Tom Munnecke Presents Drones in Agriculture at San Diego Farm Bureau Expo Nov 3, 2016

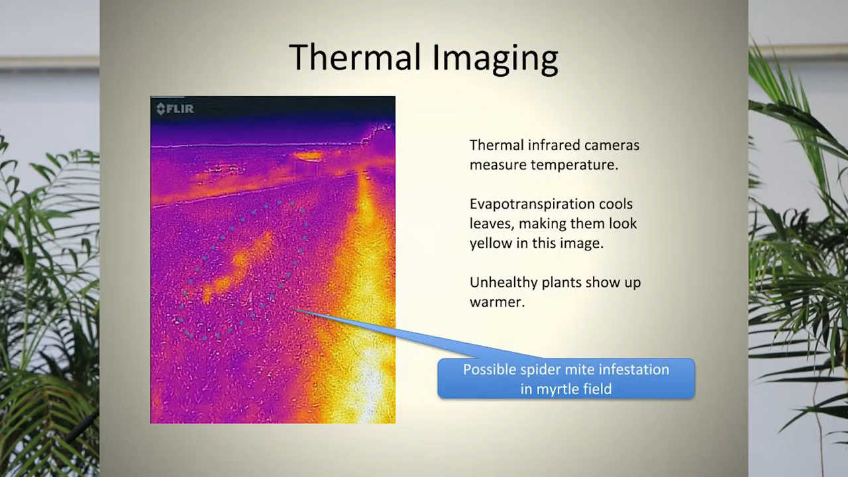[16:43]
But this shows a little bit of yellow, which means the plants are warmer, which means they're not doing evapotranspiration. So by looking at the temperature of the crop, you can see their health levels. And so that's thermal imaging. And this would also be great for cattle,